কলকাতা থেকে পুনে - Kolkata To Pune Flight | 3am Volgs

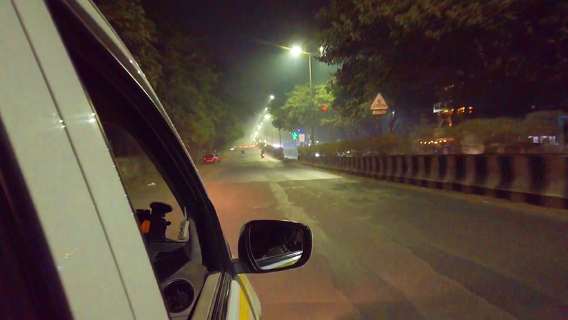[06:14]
এই মুহূর্তে রাত্রিবেলায় চারদিকে কুয়াশার মতো একটা আভা স্ট্রিট লাইটের মধ্যে প্রকাশ পাচ্ছে, এবং আপনারা দেখছেন ক্যাবের মধ্যে থেকে আমি ভিডিও করছি এবং এই যাত্রা পুরো তুলে ধরছি আপনাদের কাছে।
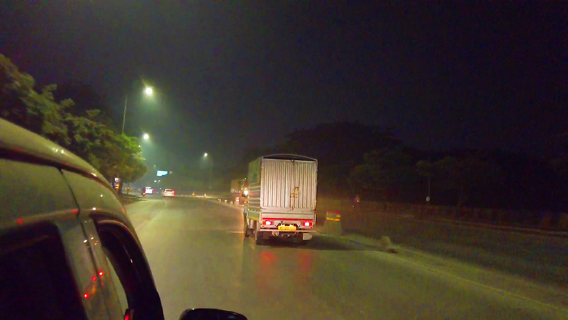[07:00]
এবং পুনের শহরকে আপনাদের কাছে ঘুরিয়ে ঘুরিয়ে দেখাবো বিভিন্ন রূপে, বিভিন্ন জায়গাকে আপনাদের কাছে তুলে ধরব। এই মুহূর্তে ক্যাবের টপ ভিউ থেকে আপনাদেরকে
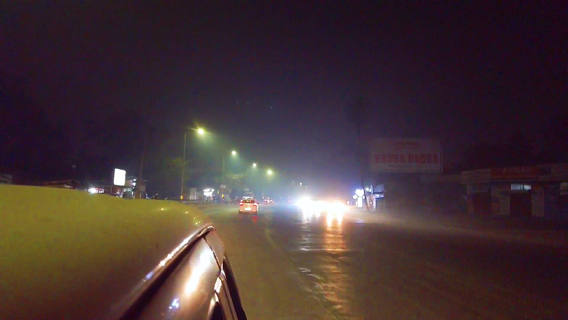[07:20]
দেখাচ্ছি পুনে সিটিতে কত লোক রাত্রিবেলায় যাতায়াত করে।